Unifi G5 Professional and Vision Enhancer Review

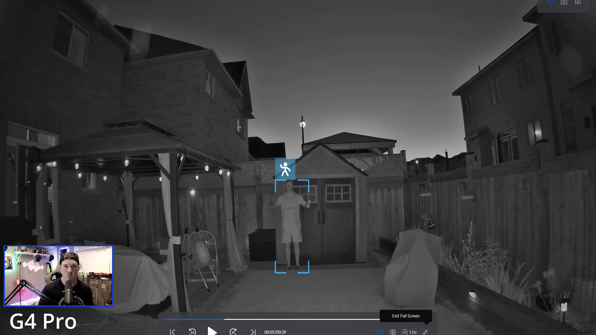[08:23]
I did a couple of takes and we also did it with the optical zoom going at 33%, 66%, and then 99% or 100% just to see if there was any difference. This right here is for the G4 Pro. There is no optical zoom on right now. So let's take a look. And the reason I'm waving my arm is just to see if there's any ghosting around my arms as I'm moving.
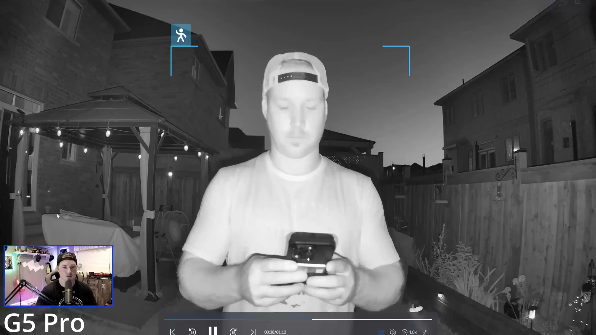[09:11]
This next video is for the G4 Professional with 33% optical zoom. Again, I am waving my hands and it does look pretty good. Again, we're running the same test with the G5 Professional, and this is at 33% optical zoom. I do think this does look better. I could see more of my facial features. This next test is on the G4 Pro with 66% optical zoom. Now we're doing the same test with the G5 Professional and at 66 times optical zoom.
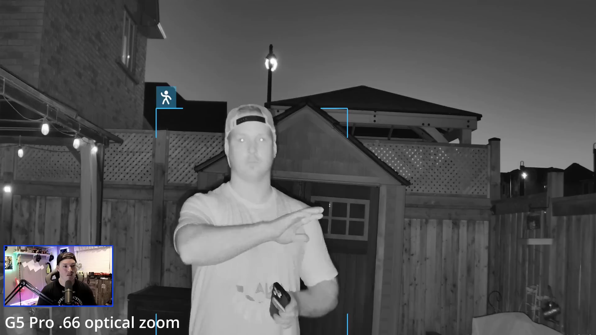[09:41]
And to me, it does look good. There might be a smidge of ghosting though. This is the last test for the G4 Pro and this is at 100% optical zoom. And I do notice a bit of ghosting on this as well, but they both look pretty similar in quality.
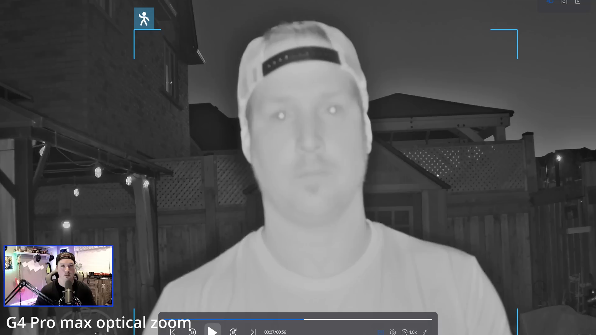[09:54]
I almost think that the G5 looks better. Now let's take a look at the G5 at 100% optical zoom. And this is the last test for the G5 Professional with 100% optical zoom. And to me, it does look better than the G4. Your opinion may vary though.
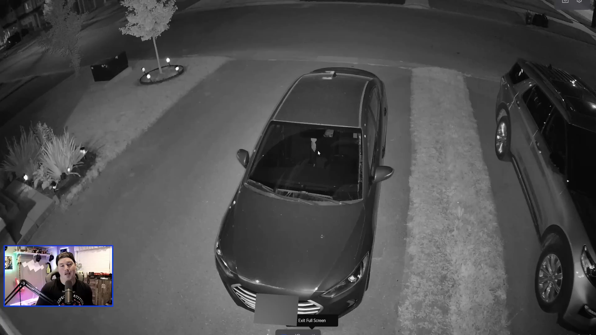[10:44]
The last thing we're gonna take a look at is a bit more of the G5 Enhancer. So right now I mounted it onto my driveway and you can see my car. And this is just with the night vision on and this is a great picture. Now with the enhancer, there's a few things that we could do.